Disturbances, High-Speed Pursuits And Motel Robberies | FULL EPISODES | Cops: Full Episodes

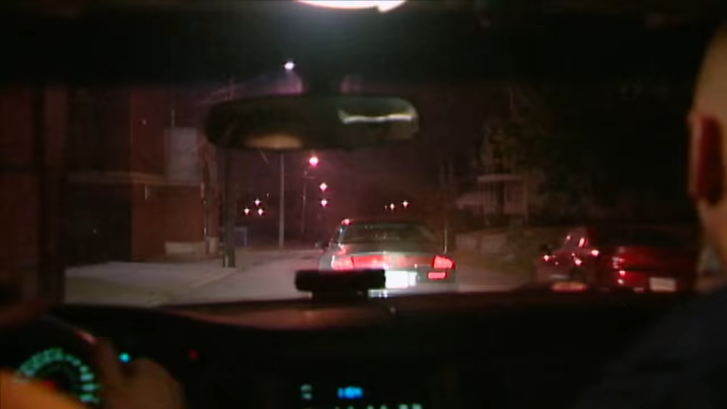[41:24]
We're behind Foxtrot Tango Echo. It's a dark colored Aurora. They just threw out a bunch of narcotics outside the vehicle on Baxter. So I failed to stop for us here. We're gonna be turning on to Ray Street. They just threw out another bag of narcotics. Continuing on race, inbound. Rate of speed is 25. Crossing over Collier. He's making a right onto Collier.
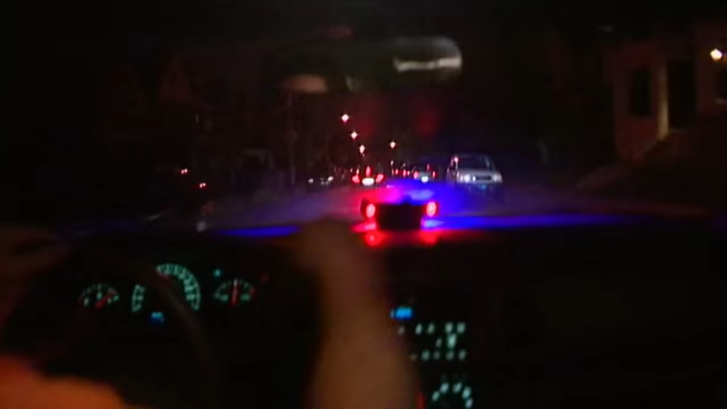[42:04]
Just threw a gun out on Monticello. There's a gun right on Monticello. Rate of speed is 35.
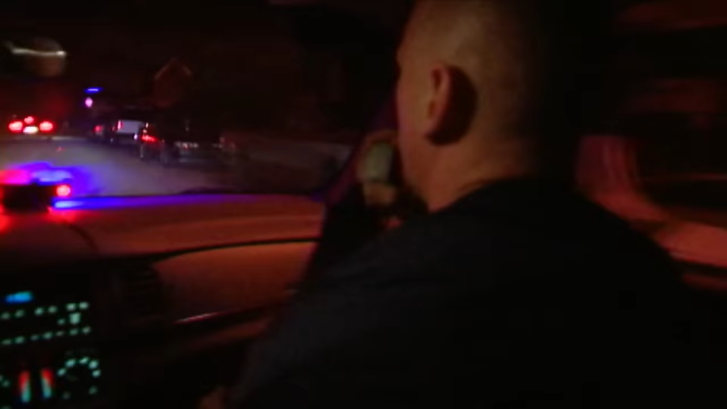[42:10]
Coming up to North Lang. He's making a right onto North Lang.
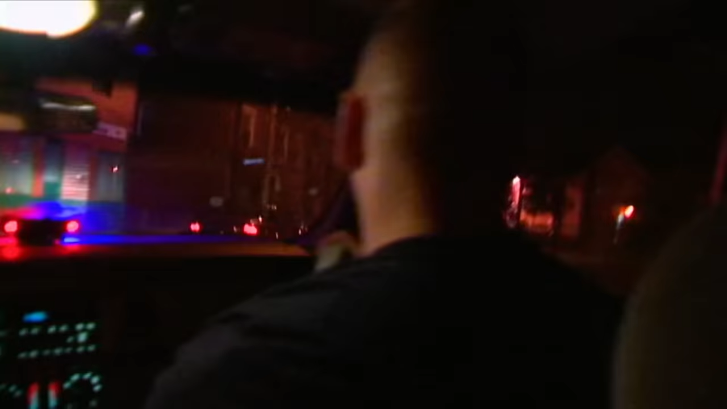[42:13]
We're on North Lang. We just crossed over Hermitage Street.
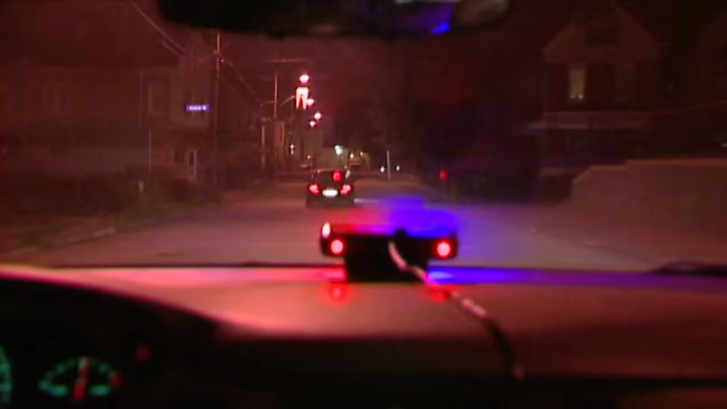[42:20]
All right, he's continuing. He just crossed over Upland Street. We're still on North Lang. Rate of speed is 30 miles an hour. Left on Chaucer. He's making a left onto Chaucer Street.
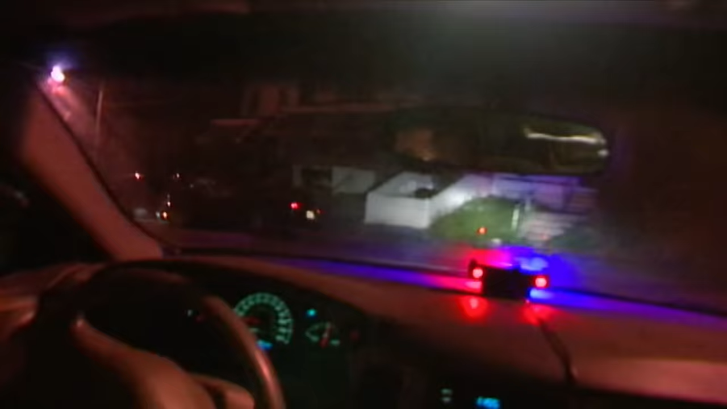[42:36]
He just wrecked right here on Chaucer Street base. Hold on. Back in it.